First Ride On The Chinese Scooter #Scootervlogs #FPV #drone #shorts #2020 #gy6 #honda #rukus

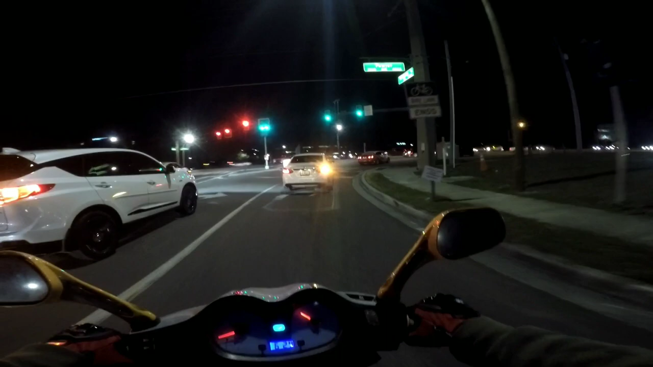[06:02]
Oh, we didn't quite catch that light did we Didn't quite catch that light Man, it feels good to be back on two wheels You guys have no idea how good this feels Two wheels is the best